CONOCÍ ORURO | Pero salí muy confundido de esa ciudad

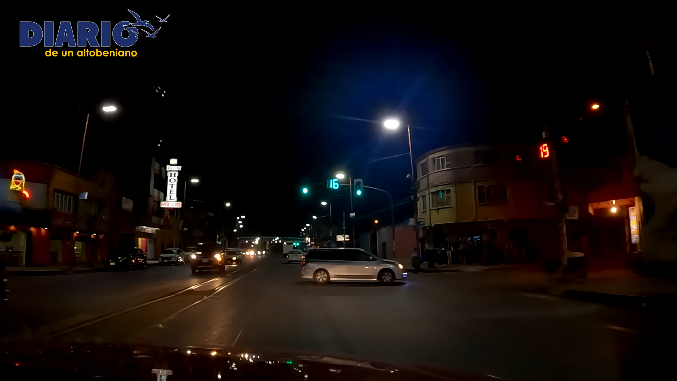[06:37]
me fui a dar unas vueltas por sus calles que habían sido bien iluminadas con luces de diferentes colores. Igual me di una vuelta por su plaza principal llamada 10 de Febrero.
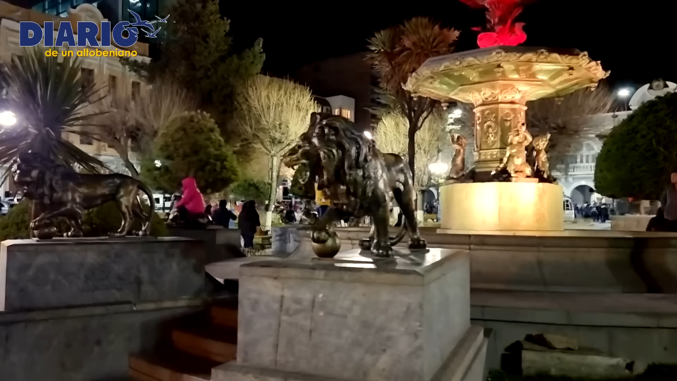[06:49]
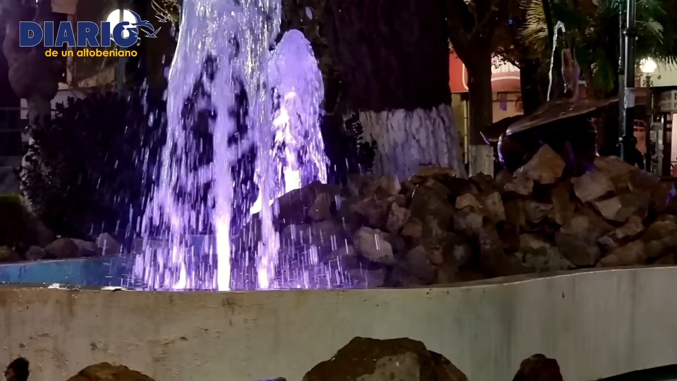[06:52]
Y algo que me gustó mucho es ver que habían
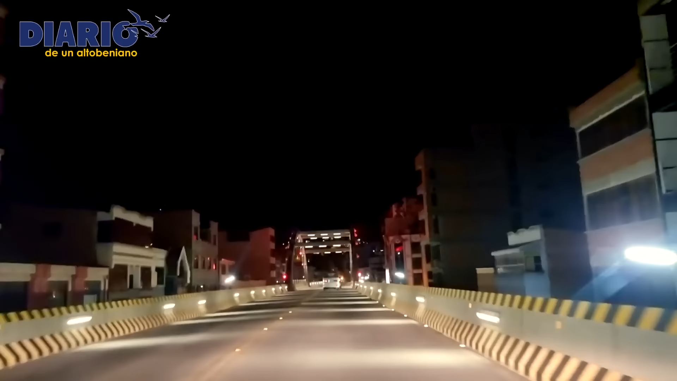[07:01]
construido un gran puente por las alturas para evitar las trancaderas.